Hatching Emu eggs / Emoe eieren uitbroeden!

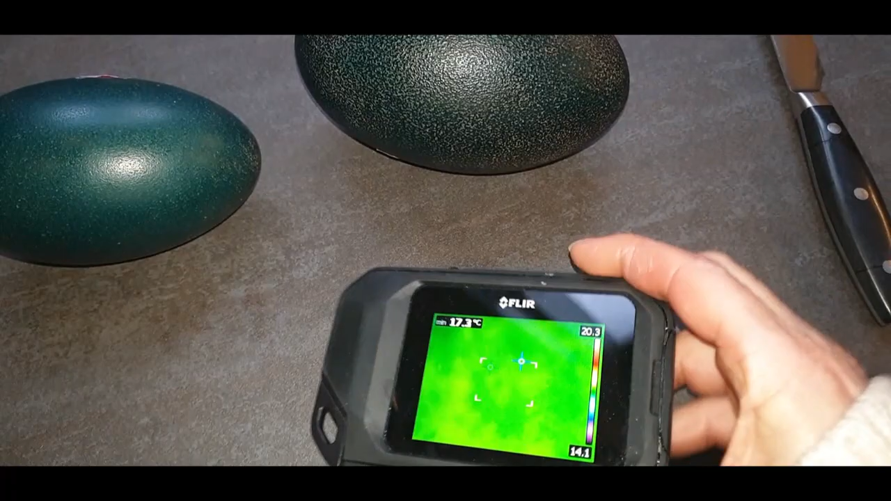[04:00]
Dan heb ik natuurlijk nog de infraroodcamera. En dan kan je zien... Dat aan een kant het ei warm is.